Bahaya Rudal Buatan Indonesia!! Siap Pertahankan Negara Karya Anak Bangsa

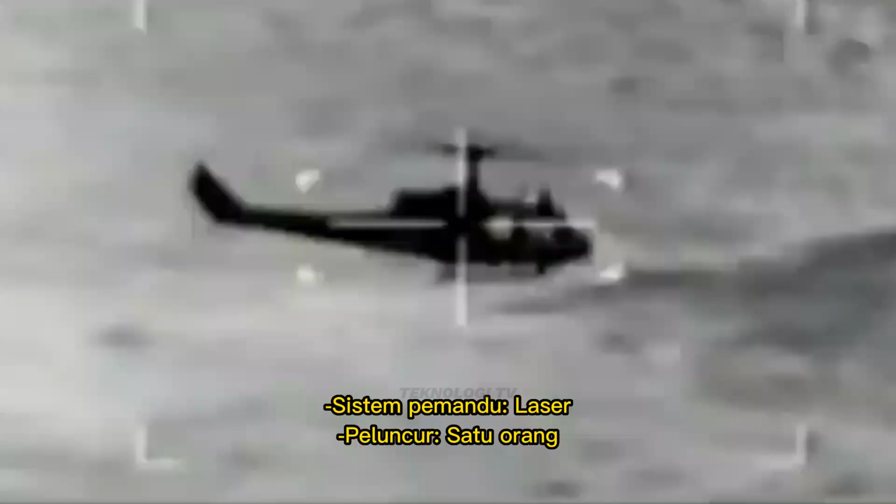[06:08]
Sementara untuk sistem pemandu dia menggunakan laser dan rudal ini bisa dioperasikan oleh 1 orang.